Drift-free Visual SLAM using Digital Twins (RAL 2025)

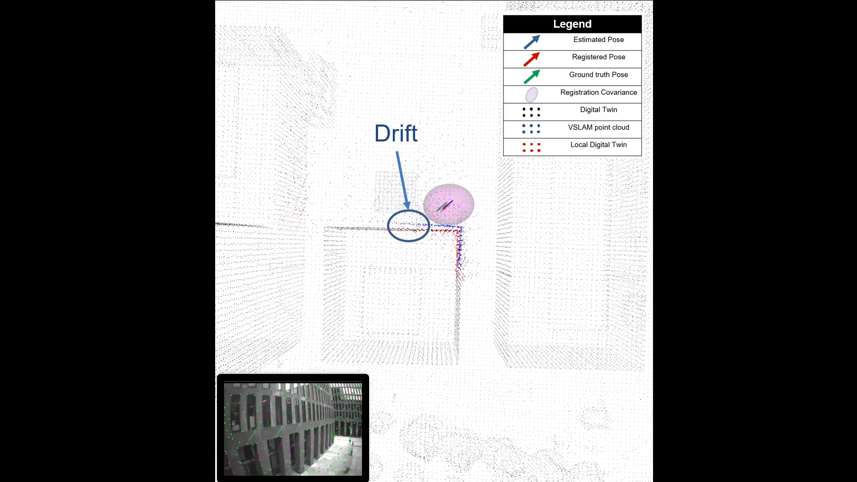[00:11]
Our method minimizes the drift by aligning the local sparse 3D point cloud to a digital twin using point-to-plane matching.
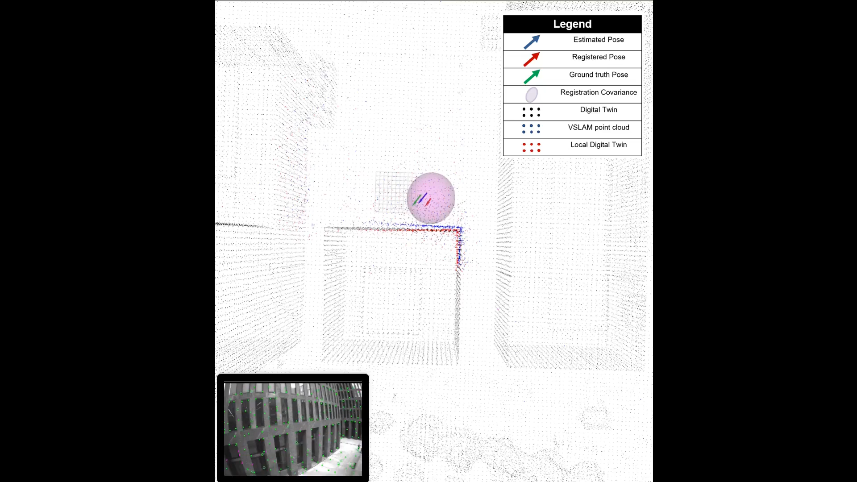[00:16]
This means that no visual data association is needed.
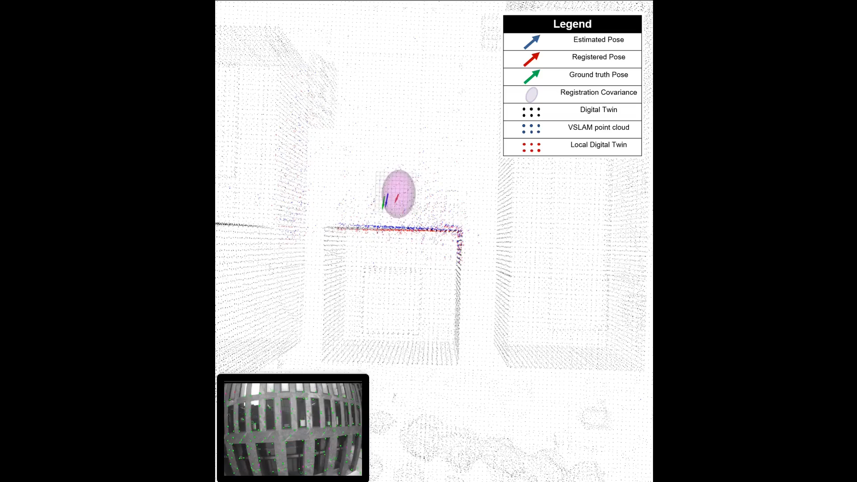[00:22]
Moreover, we derive the alignment uncertainty based on the covariance of the point-to-plane matching algorithm.
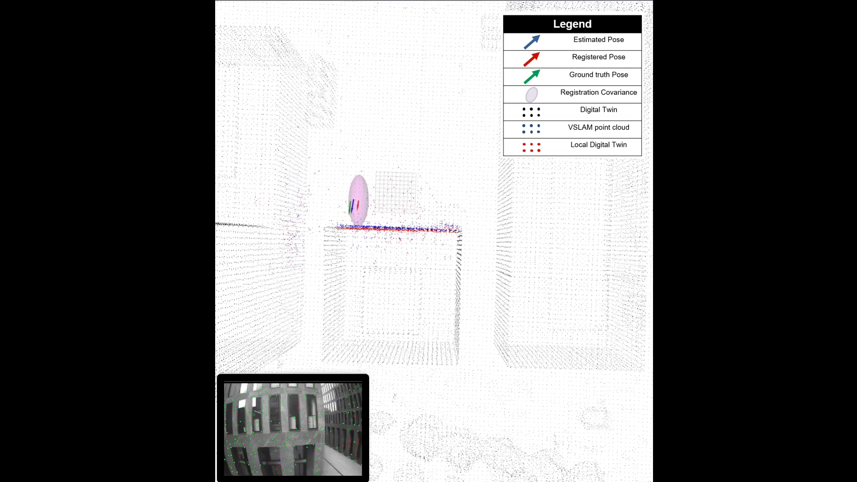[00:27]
Our method minimizes the drift and consequently the difference between the estimated and ground truth.